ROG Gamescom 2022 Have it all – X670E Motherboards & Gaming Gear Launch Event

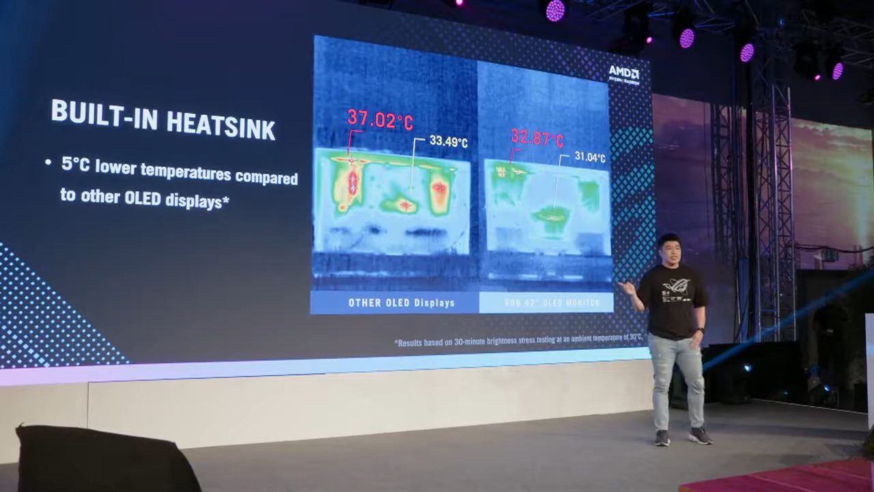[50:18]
And on this slide, we check the operating temperature of ROG OLED gaming monitors with heatsinks versus other OLED display without heatsinks.
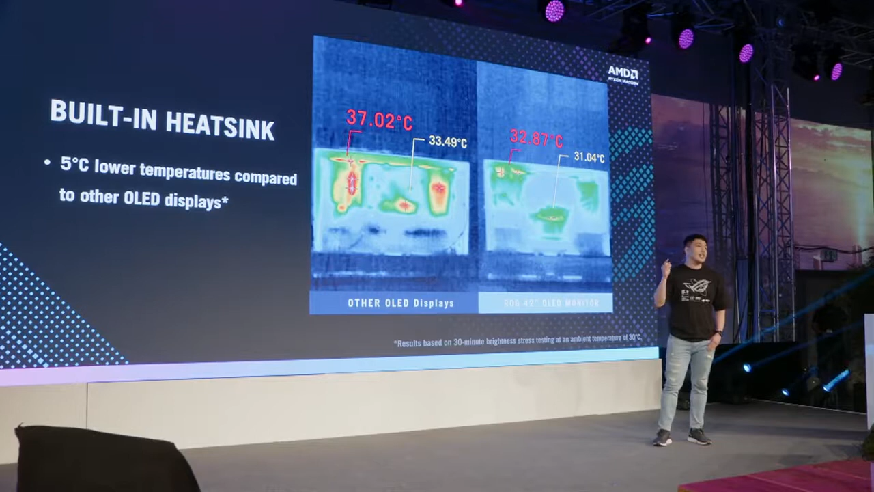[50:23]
Then we got some results. Our ROG OLED gaming monitors operate